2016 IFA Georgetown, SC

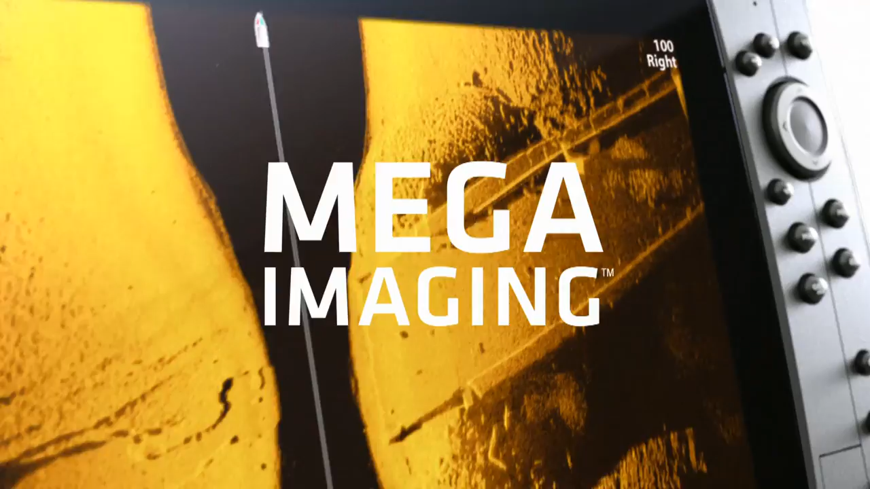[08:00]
New Mega Imaging takes fishing into the megahertz range for the first time, because higher frequency sonar means higher frequency of this.